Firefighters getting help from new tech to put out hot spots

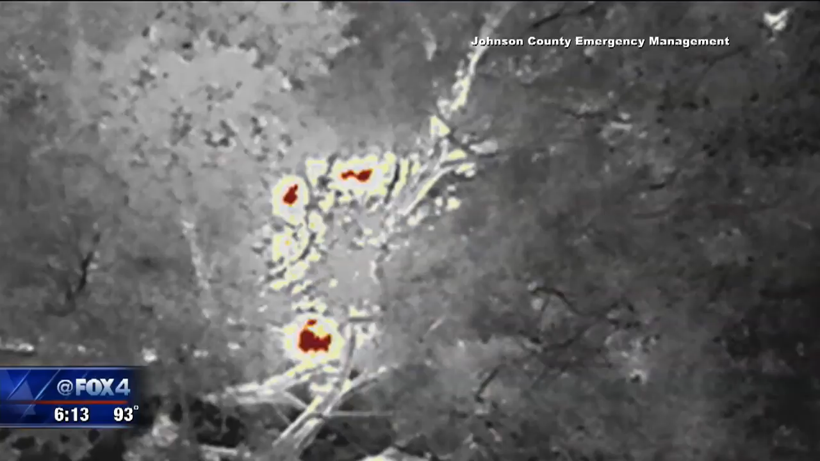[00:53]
In these images from overnight, the hot spots show up in red.
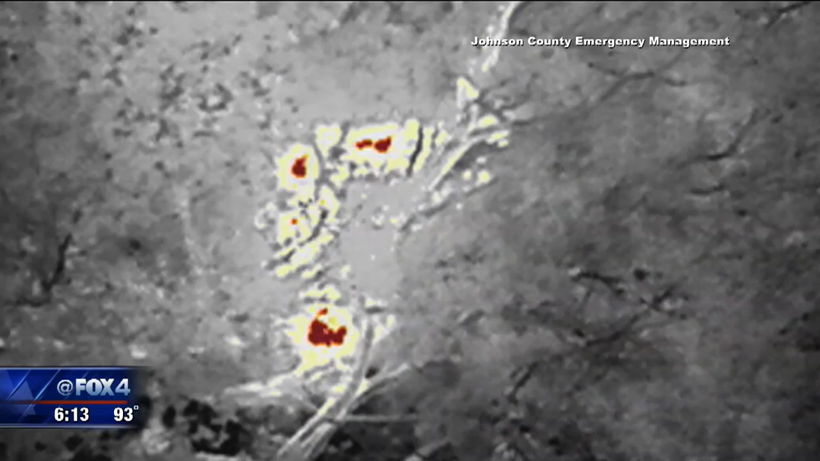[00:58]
11 were discovered in the Retreat Brush Fire, a fire in a rural private community that was put out three days ago.